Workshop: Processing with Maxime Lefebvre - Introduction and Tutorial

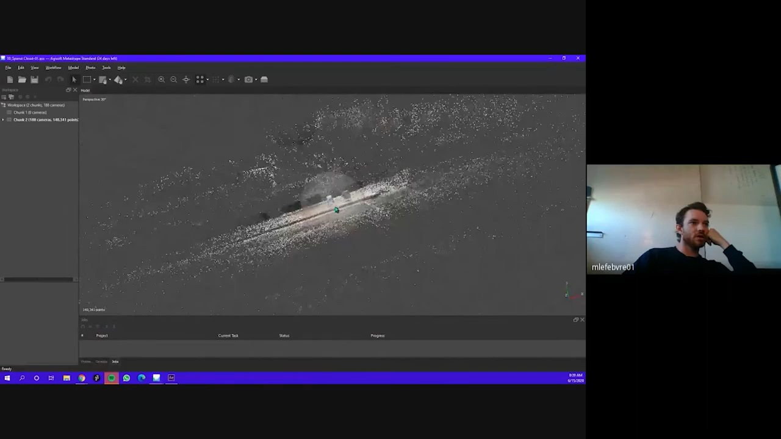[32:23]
which is a not dense cloud.
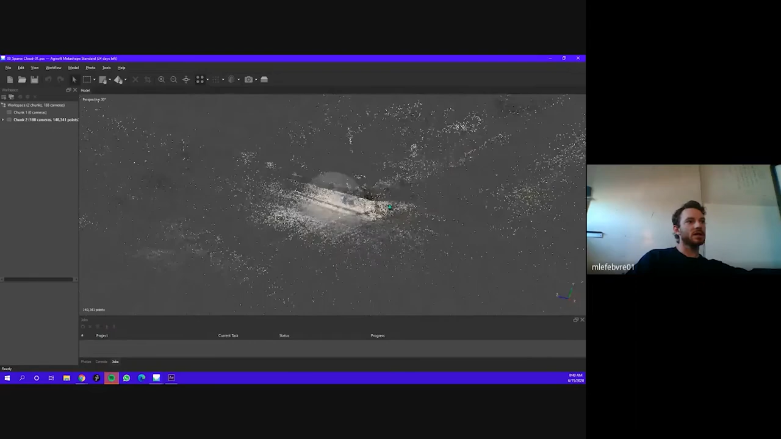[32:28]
And you can see that it has given you every point in the space that it was able to recognize from the alignment of the photos. And you can see that the, you know, the mailbox in the,
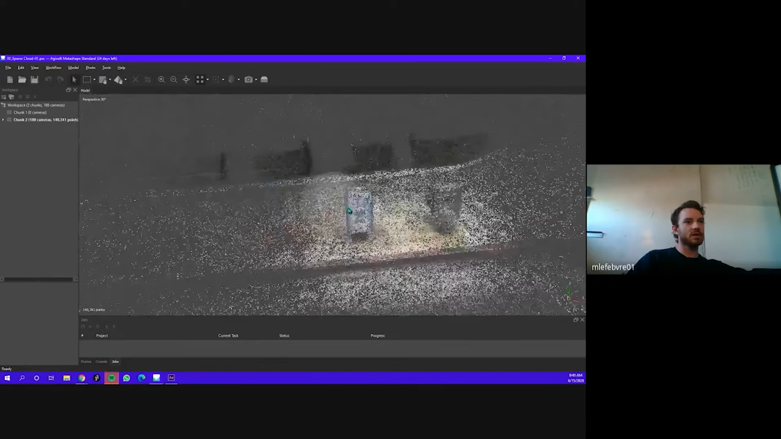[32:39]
in the news box here that we've scanned, which was the subject is obviously the kind of point of focus are where the,
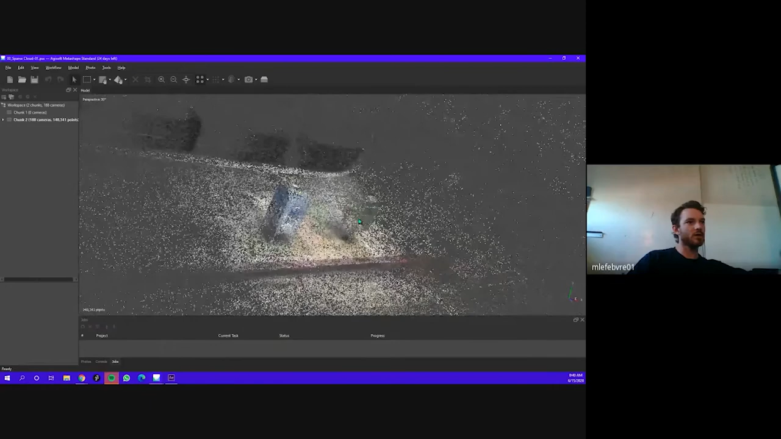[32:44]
the points are denser, because that's what we photographed the most.
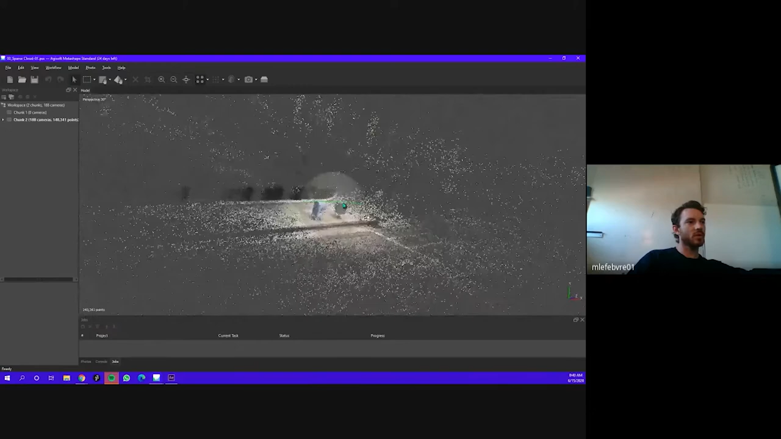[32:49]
You can see here traces of the building I live in, in the background, not very dense. You can see here, I don't know, like bushes in the background. You can see the street.
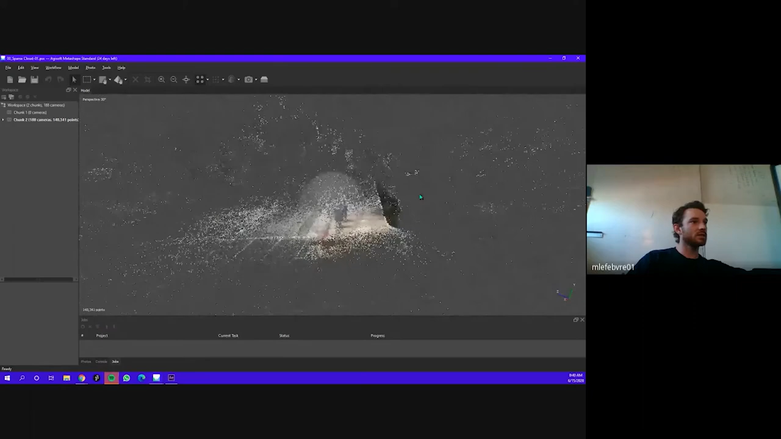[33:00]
Um, so, you know, this is, yeah, this is the first step that you'll do.
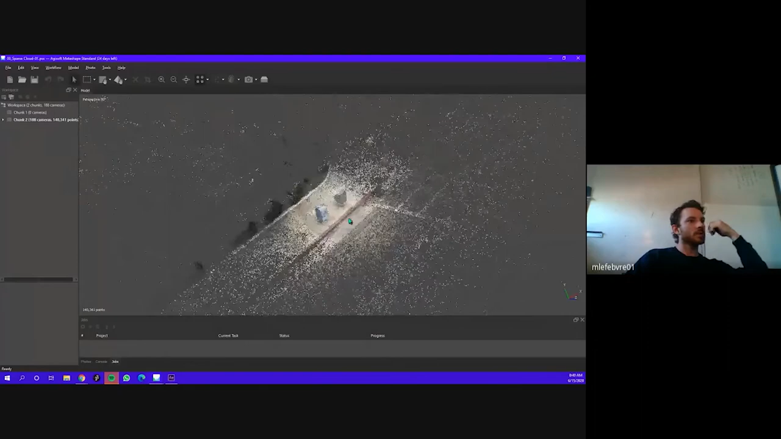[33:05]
And then the second step, well, actually,
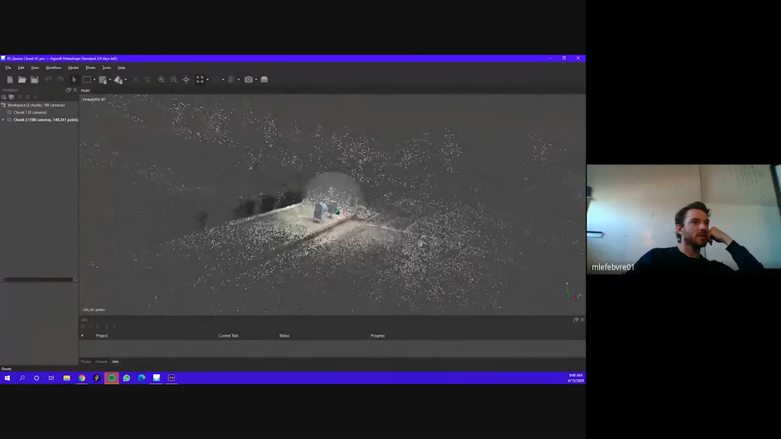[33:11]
before going to the second step, what I like to do, and I'll encourage you to do the same. You can see here in the bottom right is, uh, sort of the Euclidean typical three axis space. And what you would want to do, or what's it, what's helpful is to align the object or the point cloud with the axis. You can see that you're out of orientation completely right now, meaning that if you're to export anything, then if you're to import it later in another platform, it's going to be misoriented, um, which you can work on later if you want.
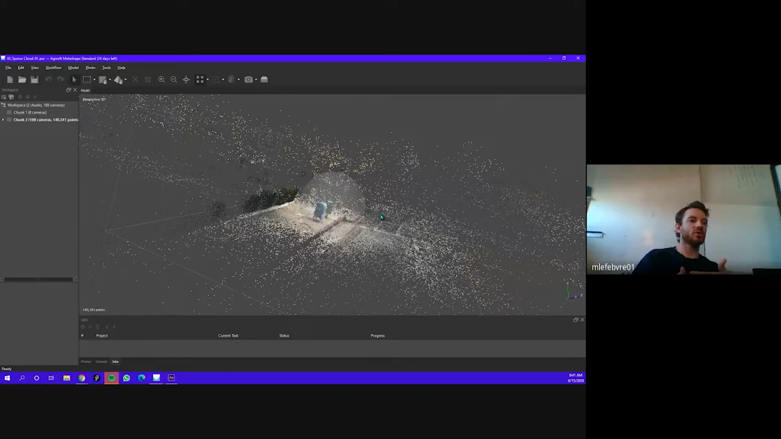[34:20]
Uh, metadata is sort of like the built in data of either GPS, uh, you know, the camera type, the lens that you have from your camera, which will help your capture be more and more precise or a better quality. Uh, but it's not necessarily mandatory. You can work. It works really well without it anyway. So what you want to do here is approximate, you know, I'm looking on the map. Um, on, on, on the bottom right here, X, Y, Z, Y in many software is the axis that is up.
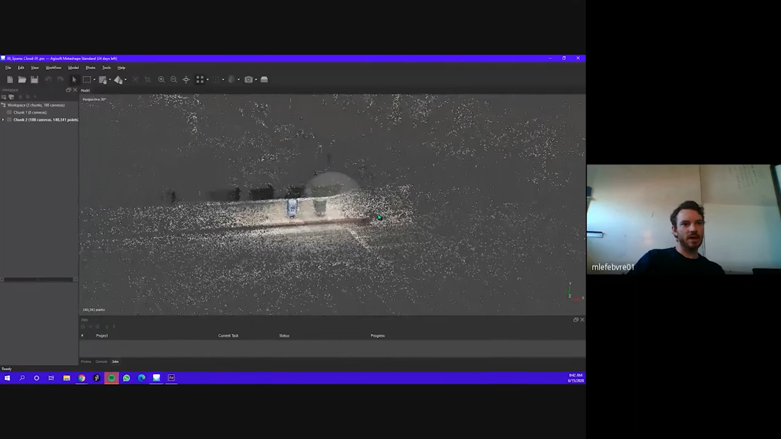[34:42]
Um, and I just have also is no exception to that. So what you want to do is try to align X and Y as best as you can with Z going in the opposite direction.
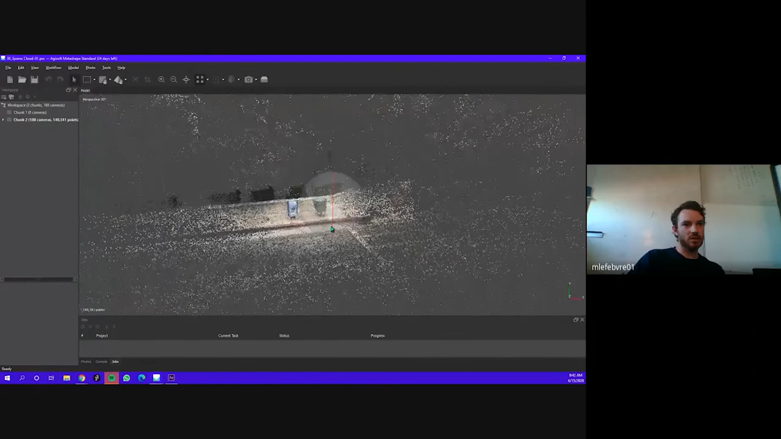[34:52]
Um, so here like this, this looks pretty good. You can see that your object is completely out of orientation. So you have a few tools here to help you, you know, clean up your model, rotate, edit it.
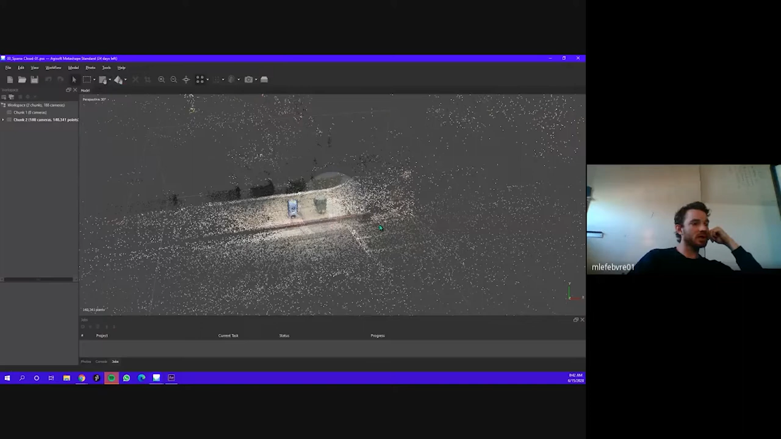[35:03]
Um, which will, which will become, you know, some of your good friends too. Uh, and the third one here is about the object.
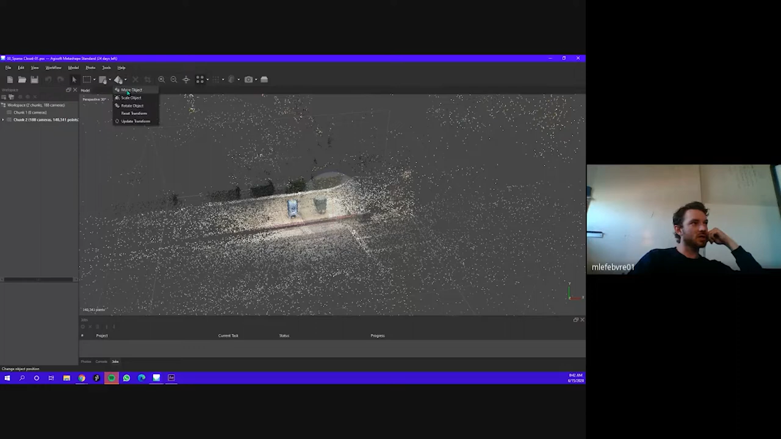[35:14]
You can either move the object, scale the object, rotate the object. We're interested in rotating it because we want to align it. You can see the spare, the sphere here pops up, pops up in the middle. You can use it around to move around your object. And you can see that your axis is not moving anymore. That's, this has been frozen.
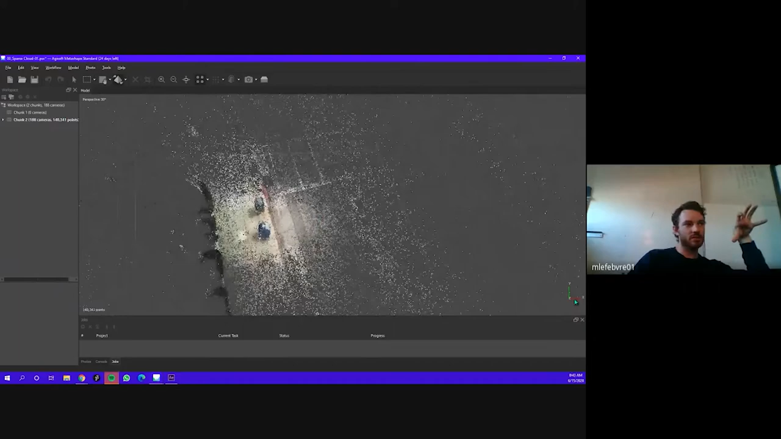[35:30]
So what you're, you, what you're moving is really just the object.
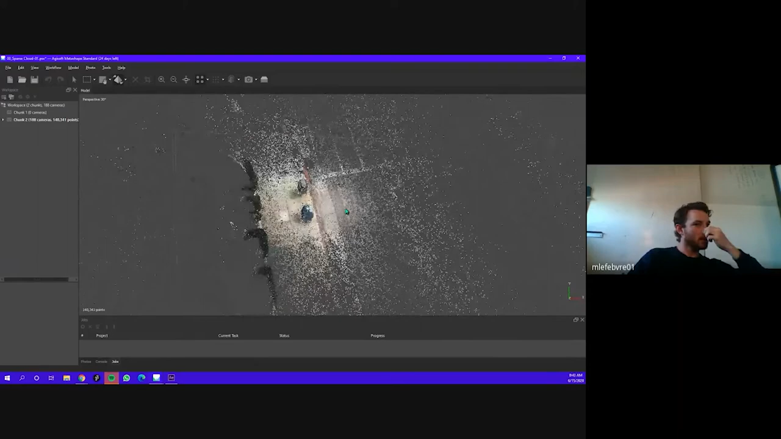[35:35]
So, um, we'll want to try to orient it as best as we can. All right, just like this. All right, this looks pretty good. If you go back here to the arrow or if you hit control and shift, um, you'll be able to go back to your scene view, which is to rotate the entire thing. You can see now your axis is also rotating. That's because you're rotating your scene and not your object anymore. We'll go into the top view.
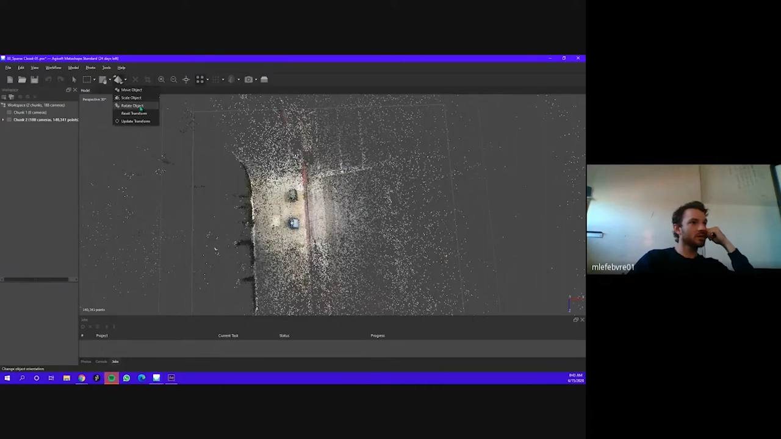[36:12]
Now you can see that you're slightly out of alignment. We'll go back to rotating your object and we'll, you know, try to set it as best we can. You can zoom in if you want. This looks pretty good.
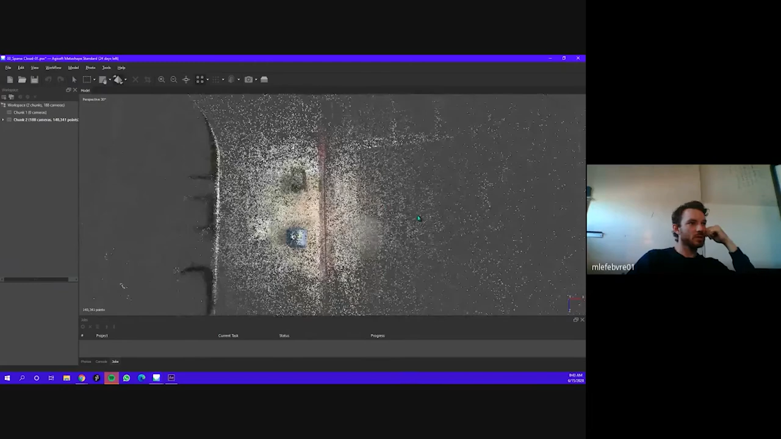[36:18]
Um, the next thing we'll want to do. So the next phase essentially is to, you know, get a denser point cloud or a better point cloud or a higher resolution with a lot of points. You can see now in your entire scene, you have in the lower left here, 140,000 points. It may sound like a lot, but it's really not that many. Um, we'll work with crank clouds that will have at least 2 million points. Um, and we've already worked through this workflow with Ricky,